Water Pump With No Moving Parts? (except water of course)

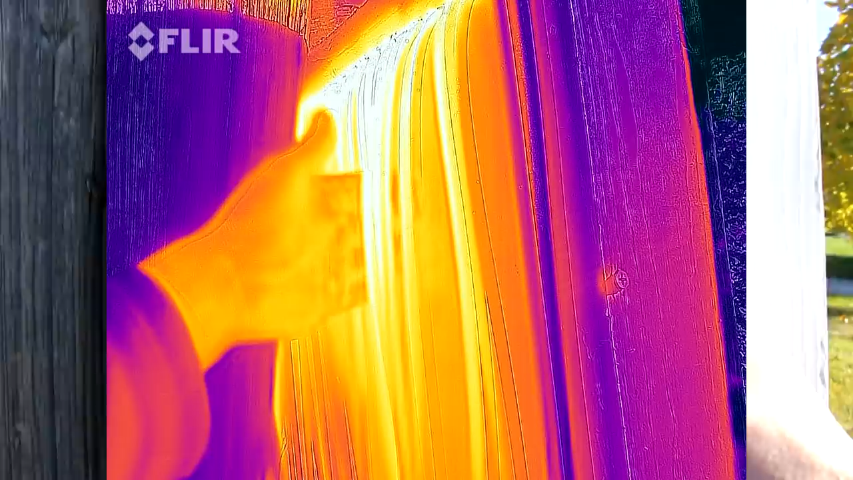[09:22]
And they have to cool off, they have to radiate away their heat. And it looks like it takes all the way down to here before they get down to the